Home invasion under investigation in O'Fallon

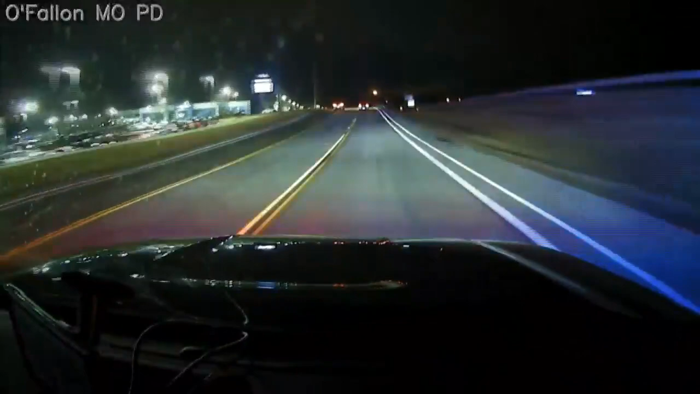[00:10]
Charles County. Dash cameras caught the pursuit in real time.